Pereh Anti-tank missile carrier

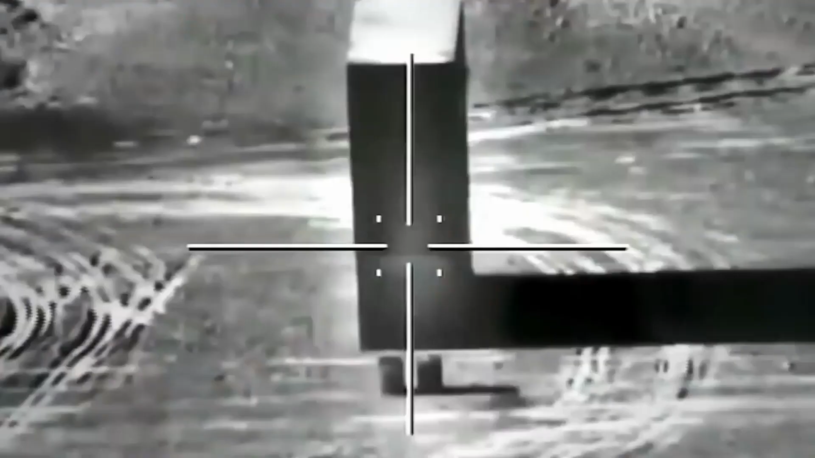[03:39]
before firing a pack with rockets as well as mast with
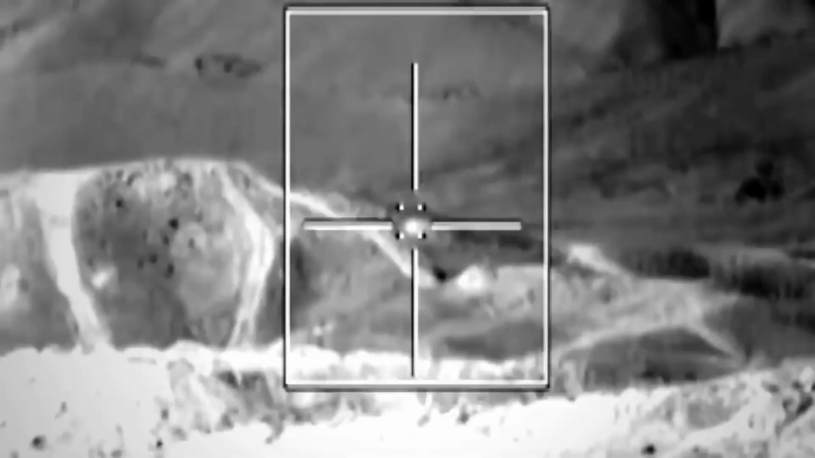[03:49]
uses optical systems of the vehicle to detect and track enemy armor